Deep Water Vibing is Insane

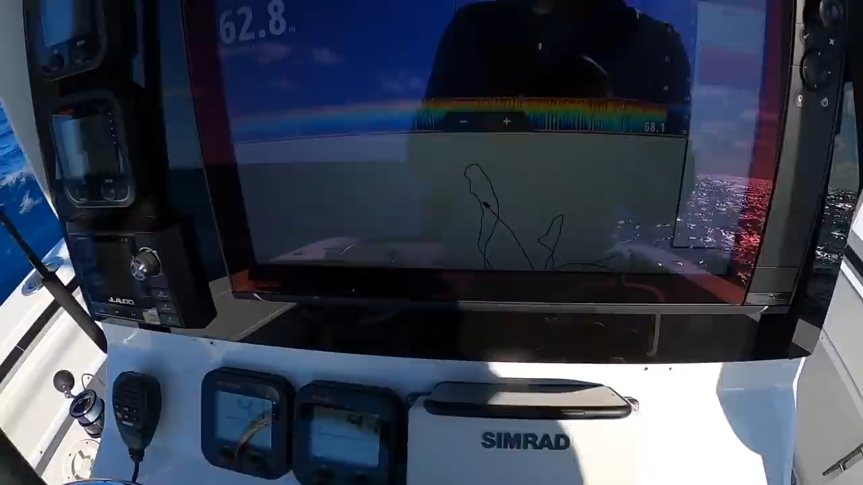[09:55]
Alright, so I want to try and show you guys something,
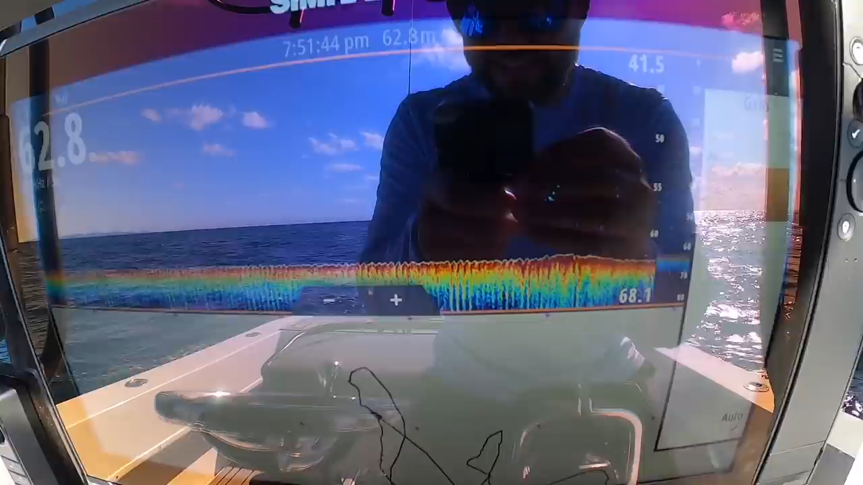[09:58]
and I really hope you can see it in this fine detail, but
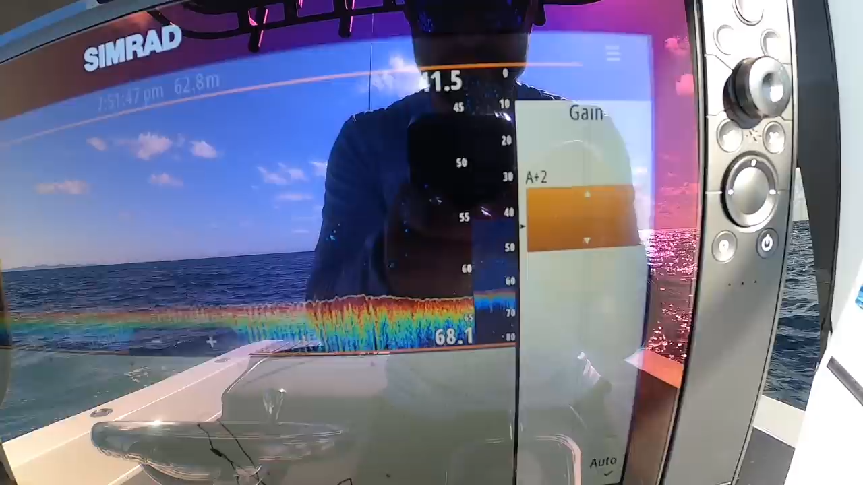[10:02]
I'll explain it.
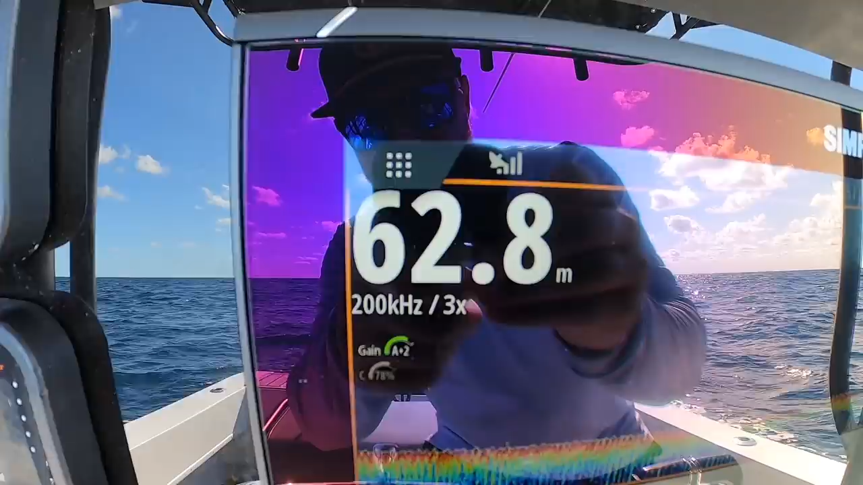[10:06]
On screen: depth 62.8 m
So 63 meters of water, 3x zoom, and you can barely see that little speck there, right?
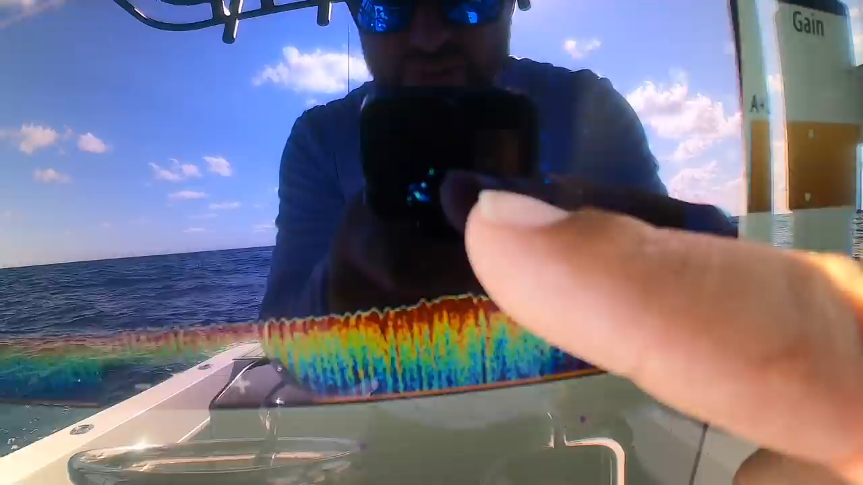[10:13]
So I'm just gonna go into idle because this is where I'm gonna start drifting.
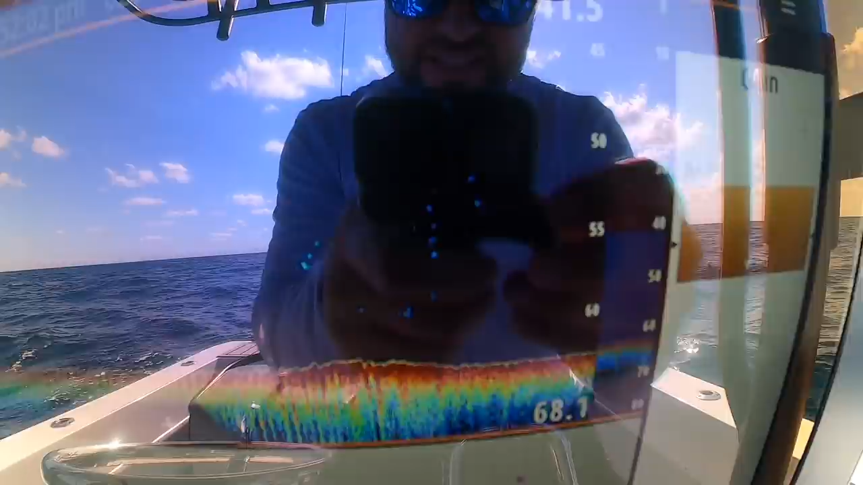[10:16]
It looks like absolutely nothing, that tiny little speck.
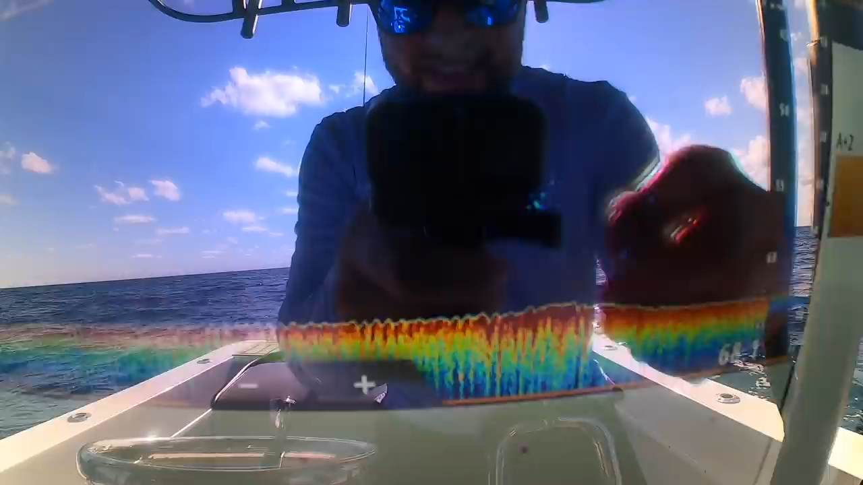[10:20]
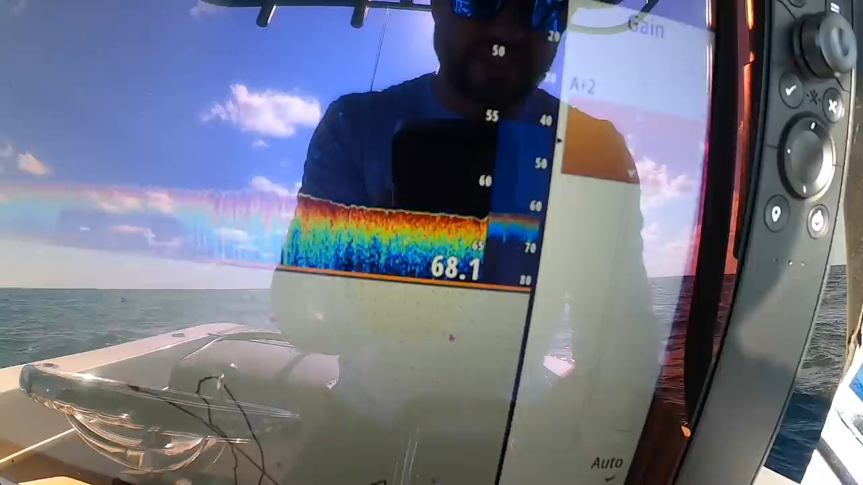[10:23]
And you can see my gain, like say if I've set it to auto, that's there, that's on auto.
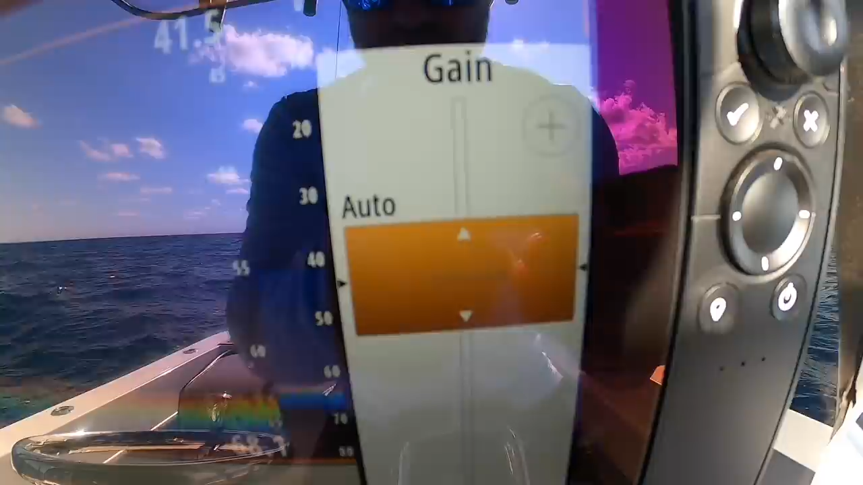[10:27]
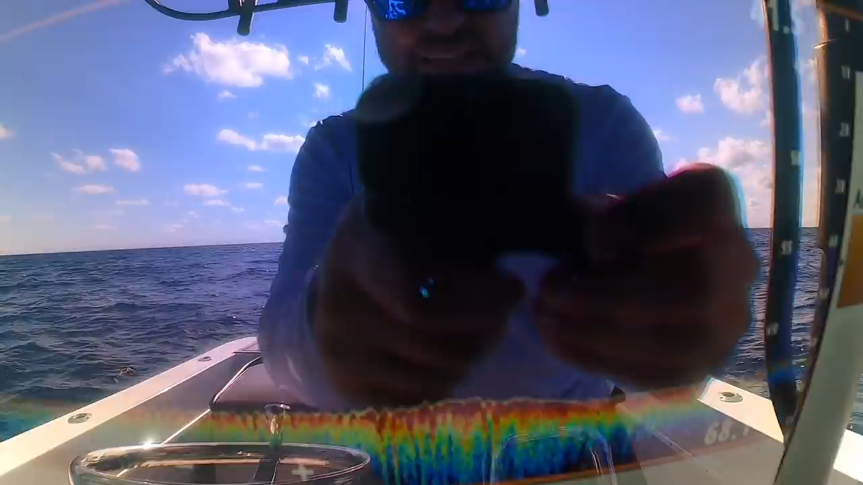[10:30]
And the speck's even tiny again, like I'm talking, you know, like a pinprick.
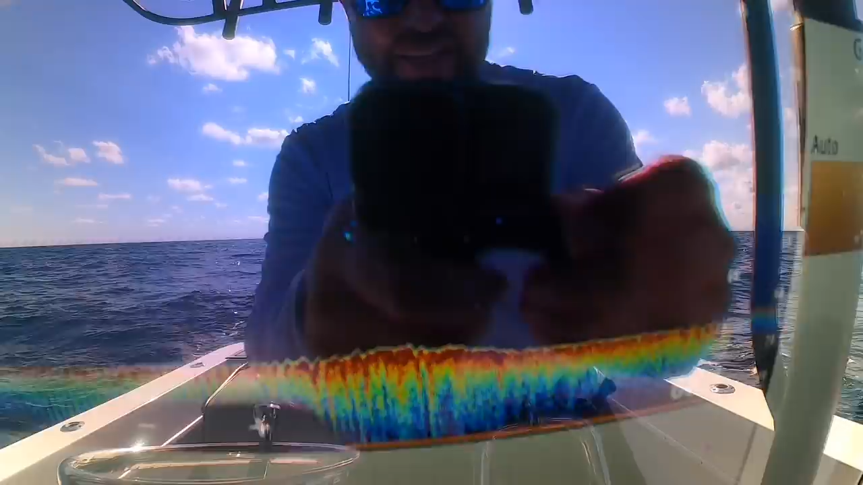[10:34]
What I've been doing is when I've been sounding over marks, I've been raising my gain.
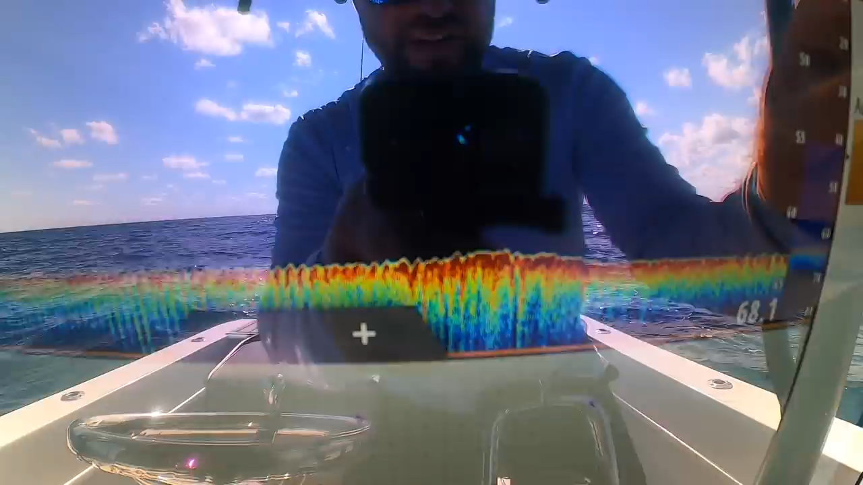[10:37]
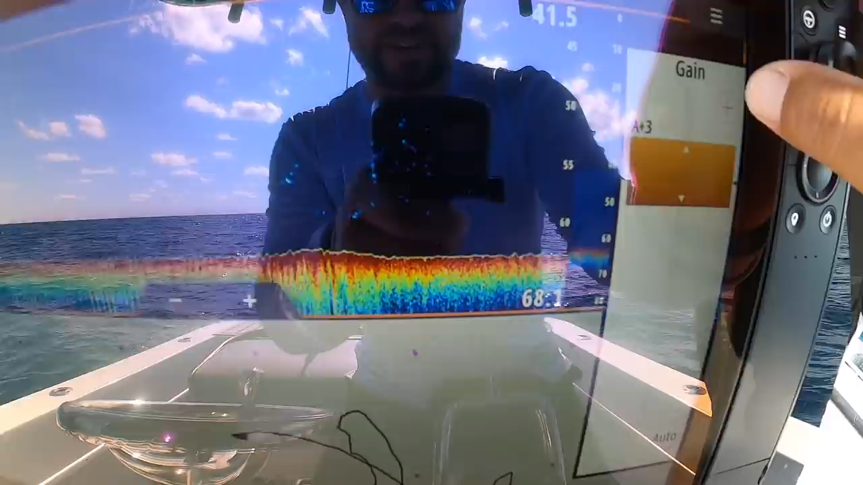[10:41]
So here I go, like I'm +4, +5,
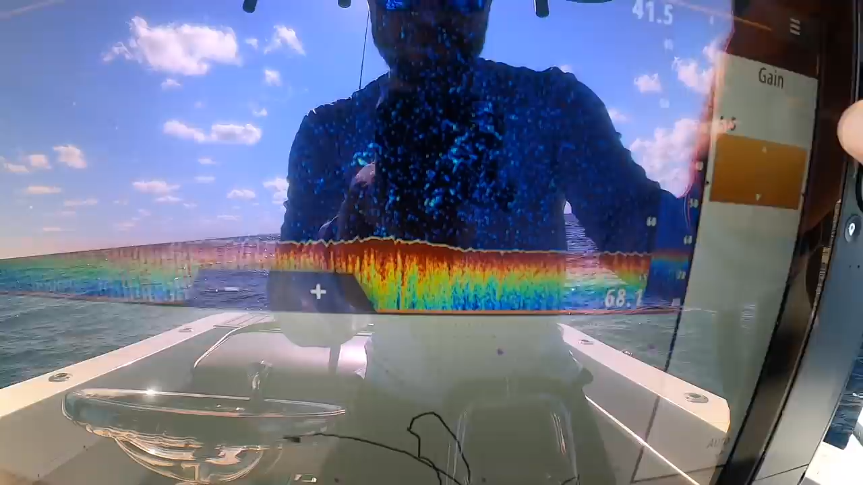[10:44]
and that's maybe a bit too grainy.
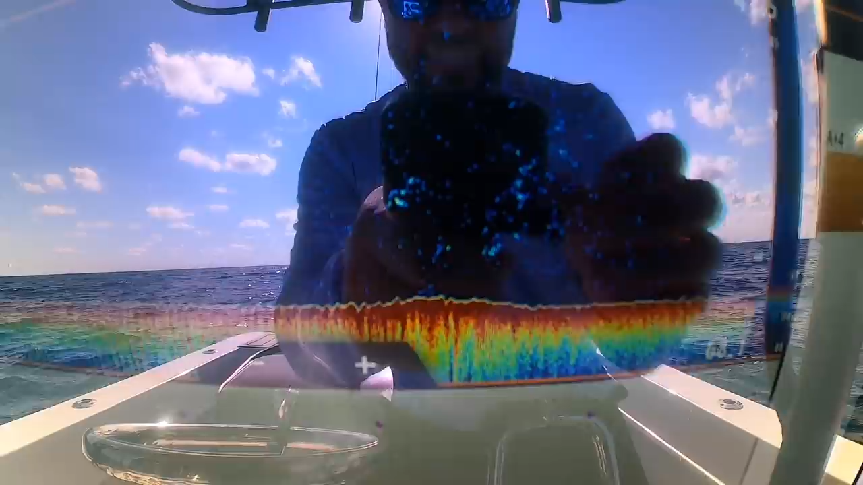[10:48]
We're going to drop it down to +4, but now you can see there's
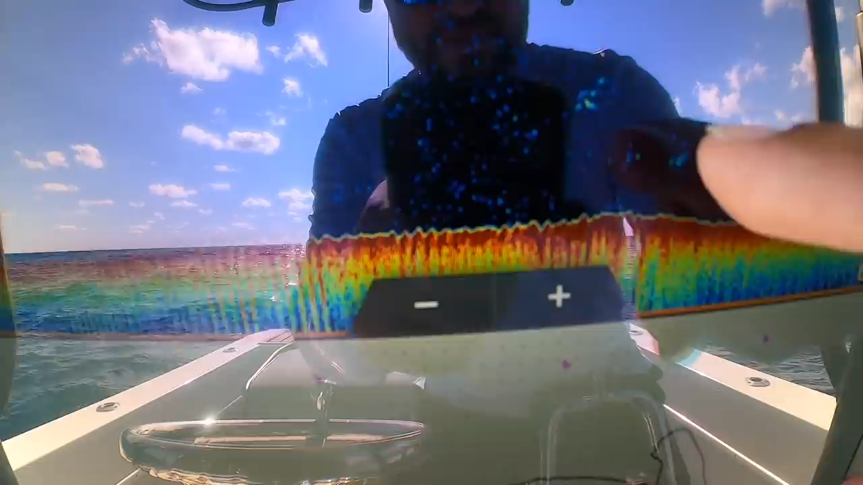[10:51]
1, 2, 3, 4, 5 separate fish on the sounder.